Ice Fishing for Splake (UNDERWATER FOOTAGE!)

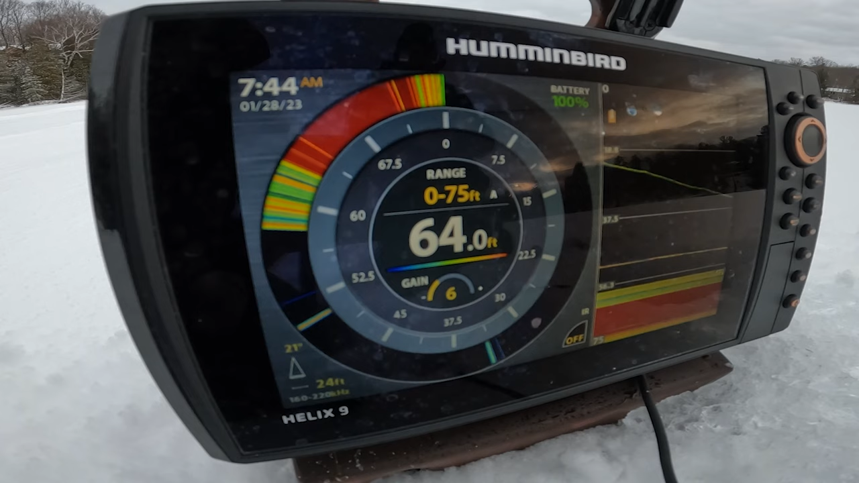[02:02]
On screen: depth 64.0 ft
There's that mark there though. Hoping it's a big splake. It's a little bit deeper than I initially wanted to try and target, but as we know, splake are a cross between brookies and lake trout, so they take tendencies from both sides. Mark's starting to fade. Hopefully we can call it back here before it's too late.